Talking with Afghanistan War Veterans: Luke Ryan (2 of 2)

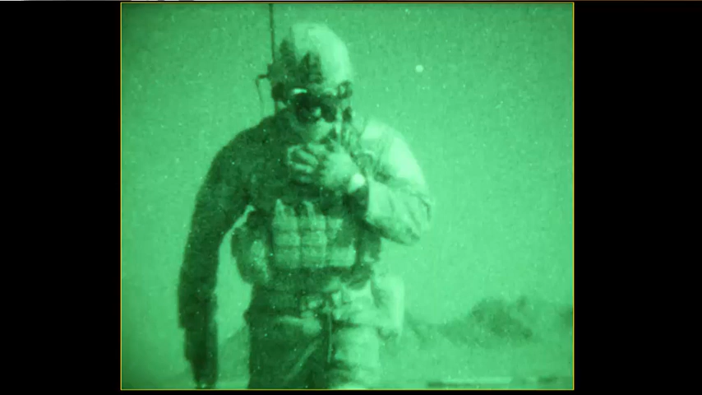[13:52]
And the dot's in the middle of it, so you can see, you know, like you were using a flashlight, but they can't see it. So it's surreal, you know, like all these infrared stuff going on,
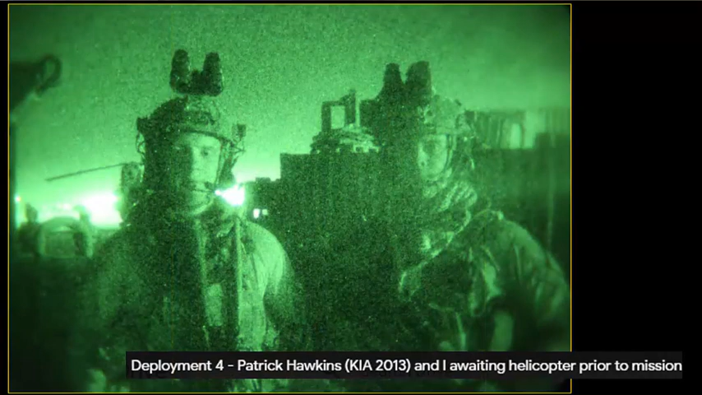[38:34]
Now, is this picture here, it says Patrick Hawkins and I awaiting helicopter to mission. That's not to this mission. No, that was a few before. But you guys went on a bunch of missions together. Yeah.